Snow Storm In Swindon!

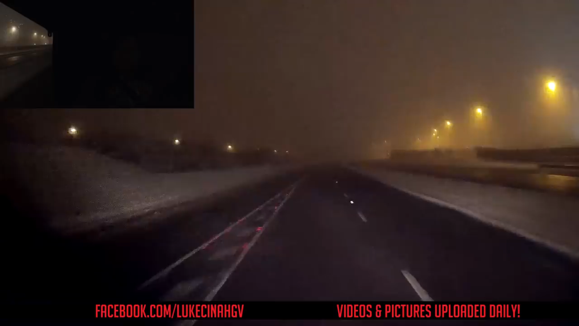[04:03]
So the snow has turned into... Well, the snow hasn't turned into fog, but it's now foggy as well. Snowy and foggy and icy.
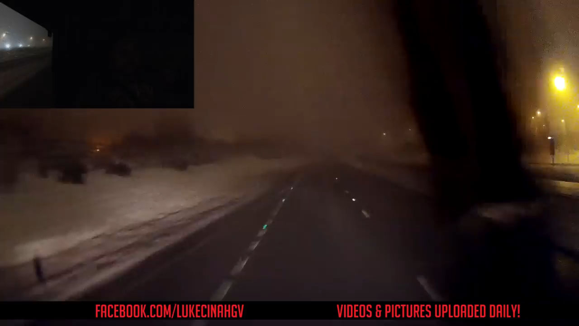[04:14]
I'm hoping I don't crash. Just turn the fog lights on because it's foggy. And I always believe in the saying, it's better to be seen, not if you can see. So I've got a few lights on now, so hopefully people can see me coming from a distance and they pull out in front of me. Anyway, we're nearly there now at B&Q headquarters. It's only around the corner from where we're based. I'm not entirely sure how much I can film in there,